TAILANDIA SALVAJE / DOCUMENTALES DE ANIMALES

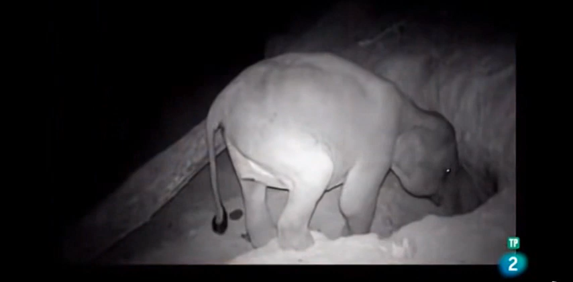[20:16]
Un importante suplemento dietético que al parecer son incapaces de encontrar en otro sitio.
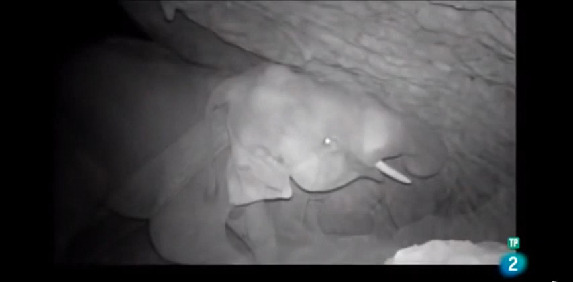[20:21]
Estos increíbles mamíferos llevan ya años excavando este agujero, hoy convertido en una impresionante caverna.